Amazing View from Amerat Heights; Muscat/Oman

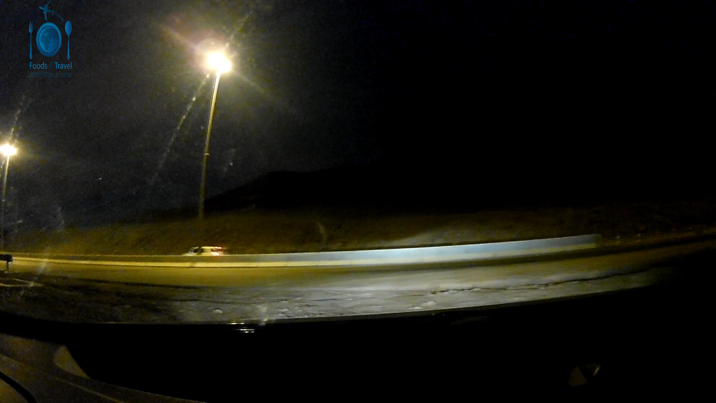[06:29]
അങ്ങനെ നമ്മൾ മെയിൻ റോഡിലേക്ക് വീണ്ടും കയറിയിരിക്കുകയാണ്. നമ്മൾ ഈ റോഡ് ഫുള്ളാ പോയി ഈ മല കയറി ഇറങ്ങി താഴത്ത് റൗണ്ട് പോട്ടുണ്ട്, അത് റൗണ്ട് അടിച്ച് തിരിച്ചു കയറിയാണ്.